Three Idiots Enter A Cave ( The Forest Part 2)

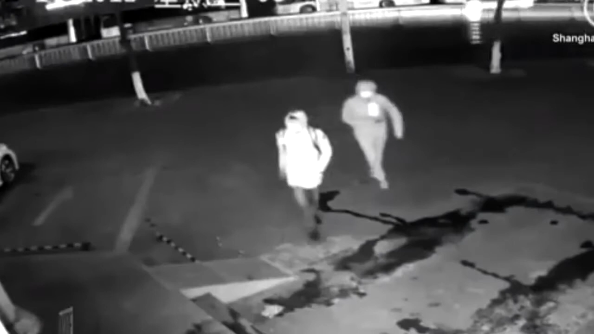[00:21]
Cops in China say two bumbling burglars did their jobs for them. The Shanghai Public Security Bureau says when these two attempted to break into a business by throwing bricks through the window, one of the suspects got in the way of his accomplice, was hit in the head and knocked out cold.